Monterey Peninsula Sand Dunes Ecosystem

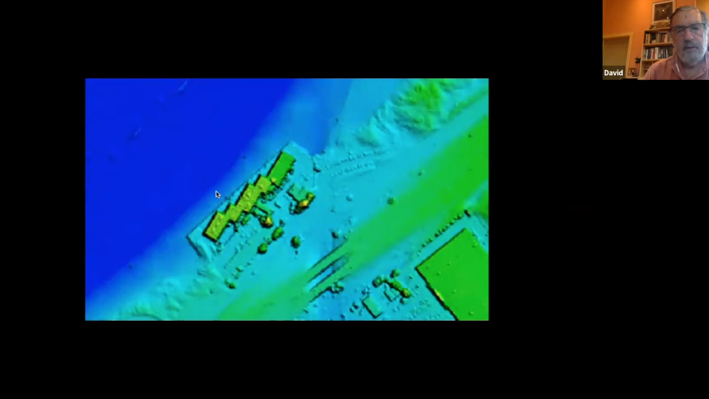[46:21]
And you can see again how the area that's not protected by the seawall has made this almost a peninsula and eventually the water is likely to come in here and in here. I'm sorry about that.